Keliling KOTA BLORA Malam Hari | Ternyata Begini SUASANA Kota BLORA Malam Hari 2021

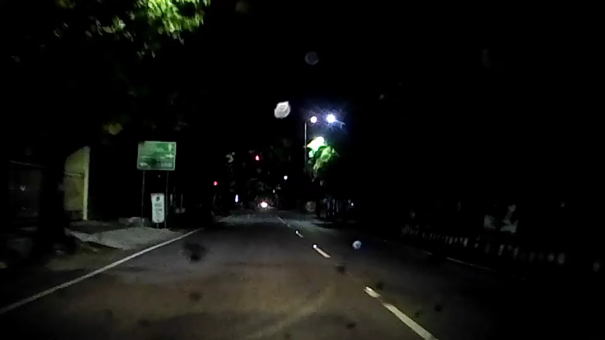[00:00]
Nah ini adalah lampu merah Nah ini kalau ke kiri itu ke randu belatung Ke kanan itu ke
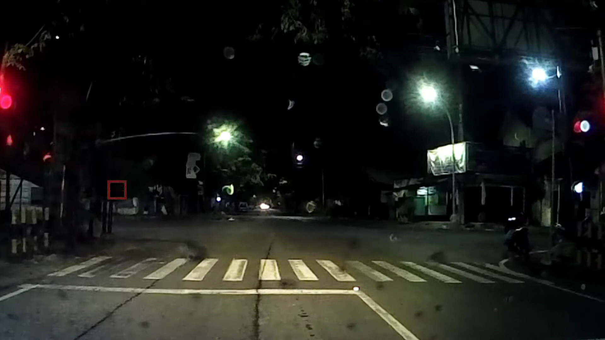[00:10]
Bisa menuju ke rembang Jalur ke rembang untuk angkutan kota Atau angkutan bis
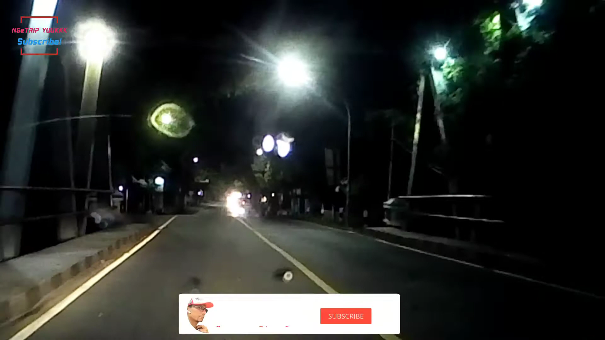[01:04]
ngetrip yuk Silahkan untuk subscribe channel ngetrip yuk Agar channel ngetrip yuk terus bisa berkembang Oke sob langsung saja kita Jalan-jalan menelusuri kota Blura Cus Nah ini kalau kita ke kanan Ke kanan itu ada ke lapangan Grigosono Sebelah kanan kita ini blok T Pusat jajanan
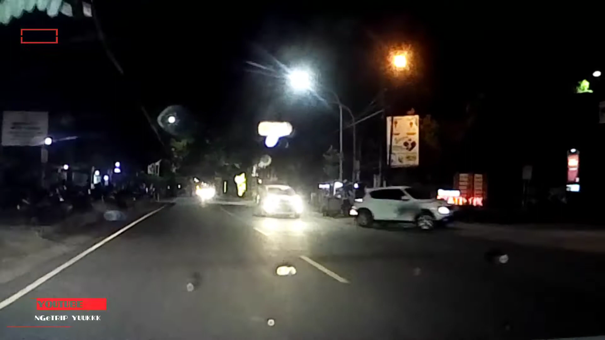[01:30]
oleh-oleh kas Blura Sebelah kirinya ini stasiun sob Stasiun ataupun bekas stasiun kota Blura Nah ini kita ini jalan-jalannya sudah malam sob Dalam 10 malam Karena kita memang ingin melihat bagaimana suasana kota Blura itu di malam hari Nah sebelah kanan kita ini ada luwes super mall Atau luwes mall Depan
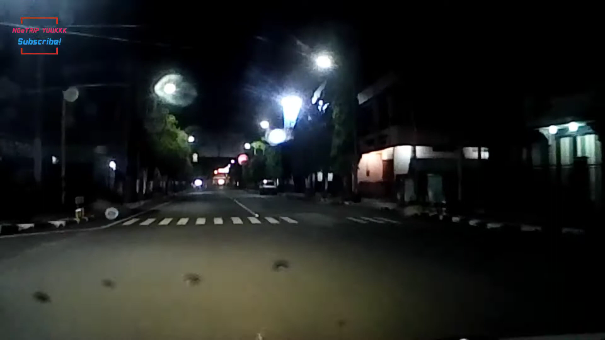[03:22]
Ke SMK 1 atau SMA 1 atau ke pusat kota Nah ini suasana malam di kota Blura sob Jam 10 Nah ini kita melihat suasana malam Nah ini juga suasana di kota Blura ini juga sedikit Mendung Grimis Nah kita nanti lihat di depan sana itu sudah kelihatan alun-alun kota Blura sob
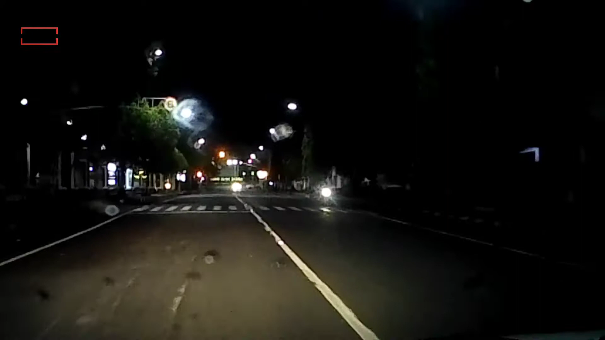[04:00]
sebelah kirinya ini kantor dinas bupati Blura Kemudian sebelah kanan ini ada telkom dan kantor pos sob Nah di depan kita kita lihat sob Alun-alun
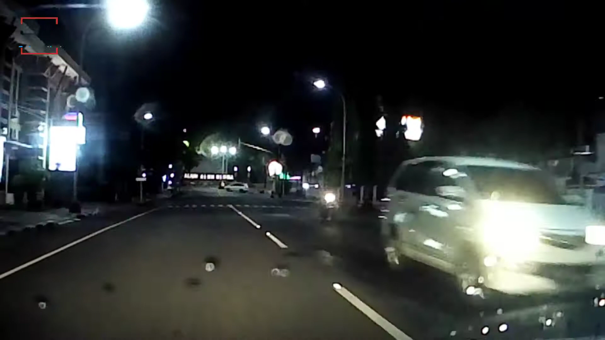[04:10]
kota Blura Nah kelihatan sekali dengan jelas Alun-alun kota Blura Nah ini nanti kita akan muter sob Muter sebentar Muter sebentar melihat
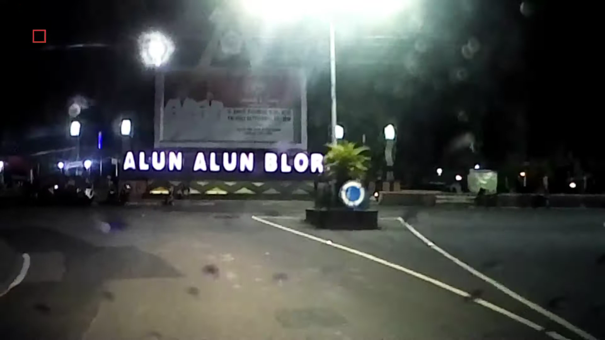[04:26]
Suasana alun-alun di kota Blura malam hari Jam
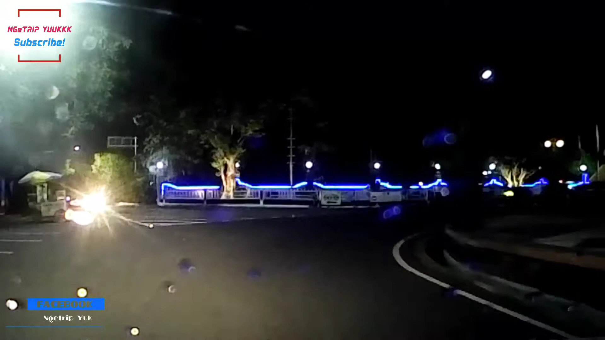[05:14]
ada Pendopo sob Pendopo Kabupaten Inilah kita muter-muter dulu di
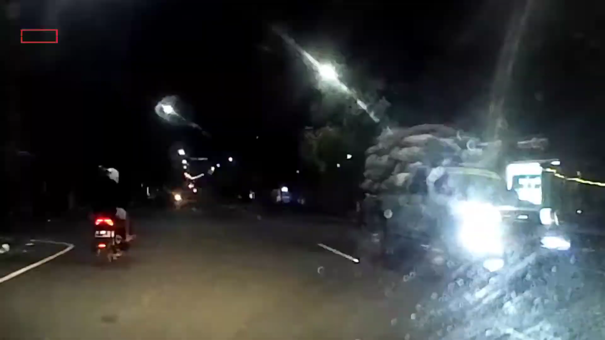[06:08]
Nah ini sudah mulai gerimis Mulai turun gerimis ini sob Blura Mustika Di kanan-kiri jalan kita Atau di kanan-kiri jalan Ini juga masih hijau sob Nah masih hijau Nanti kita gelok kanan menuju ke Tirtonadi
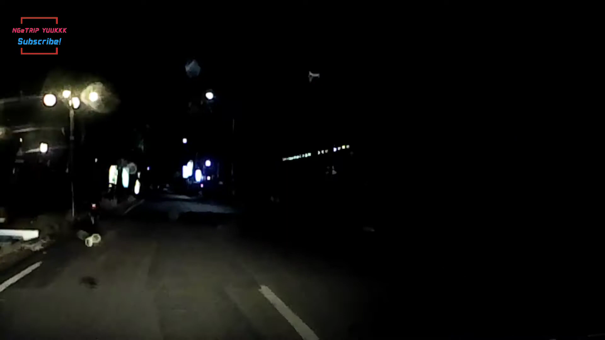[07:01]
kita ini Banyak pedagang-pedagang yang Mangkal disitu Nah ini Sebelah kanan kita Ini kita lihat Ada
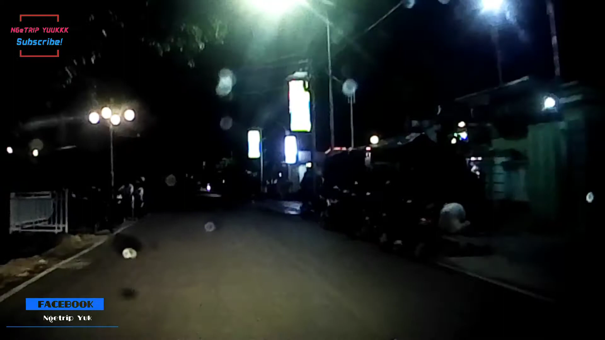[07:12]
bank ATM Bank BNI Atau hotel Blura Indah Nah Blutel Blura Indah Kemudian ada Wahiki Nah ini Di Jalan Menuju ke Tirtonadi Nanti kalau lurus itu
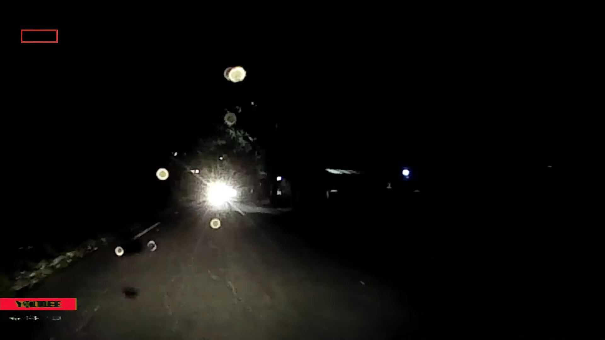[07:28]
menuju ke Taman wisata Ataupun pelam renang Tirtonadi sob
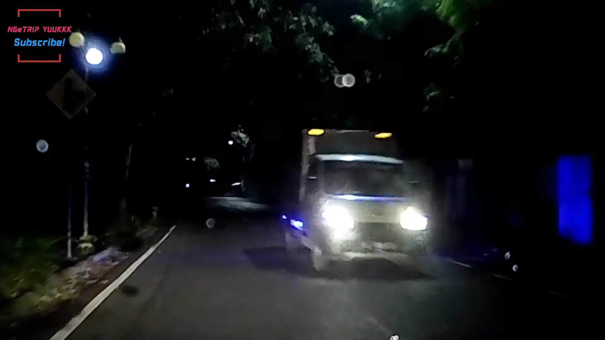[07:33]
Nanti kita belok kanan Yang menuju ke Arah Purwodadi Atau Semarang sob Nah ini kita menuju ke sini Nah ini kita Puter-puter kota ini Ini di Di sebelah kiri kita ini
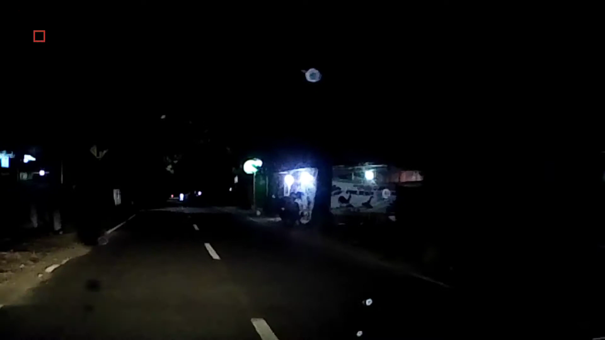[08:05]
Ada kantor Kesehatan Dinas Kesehatan Atau DKT Ini jalan koloner Sunandar Nah ini kita menuju ke jalan kolonel Sunandar Ini masih di kota sob Jadi Nanti bisa menuju Kalau kesana Kelurus itu nanti bisa ke
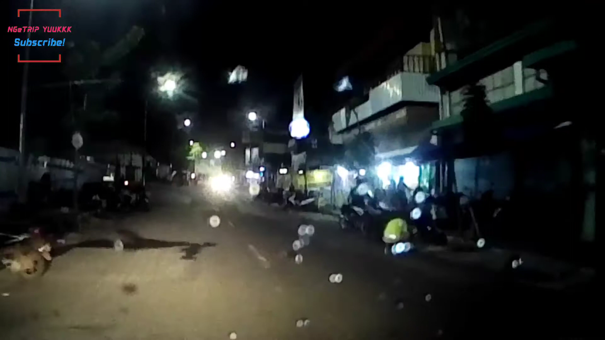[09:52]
lurus itu Ke alun-alun Nah kita belok kiri Karena kita akan Menuju ke Purwodadi Atau Semarang Nah ini Sebelah kiri kita itu Bekas pasar Induk Belura Nah ini kita sudah Menuju ke
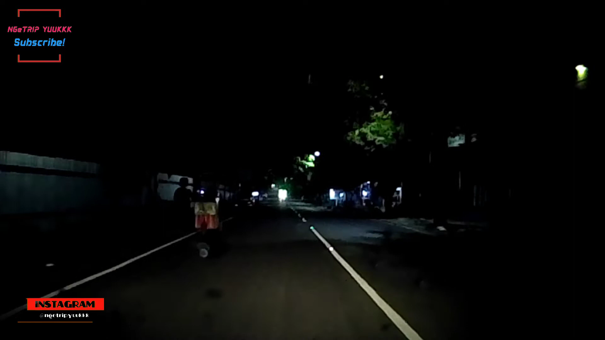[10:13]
Luar Kota Belura sob Nah ini kita akan Menuju ke Purwodadi Ataupun Semarang Nah ini kalau Ada batas kota Batas kota Belura Nah ini sudah Masuk Atau menuju ke Luar Kota Nanti Untuk Nah ini ada Lampu merah Nah ini kalau Ke kiri Itu ke Randu Belatung Ke kanan itu Ke
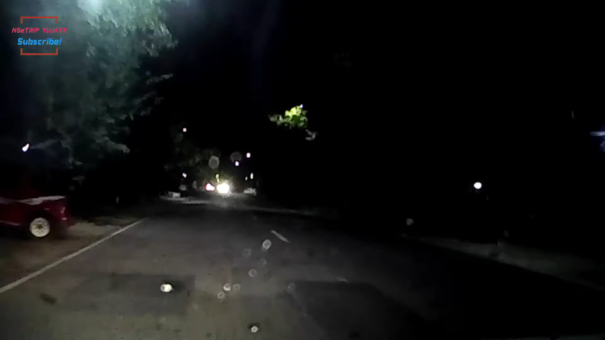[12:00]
Nah Kita Masuk Sudah Masuk Di Batas Kota
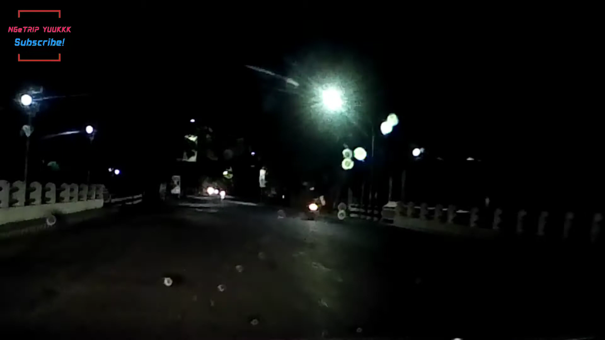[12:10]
Belura Menuju Ke Percamatan Tunjungan Ini Jalannya Masih Bagus Masih Tidak Terlalu Sempit Masih Lebar Masih Aspal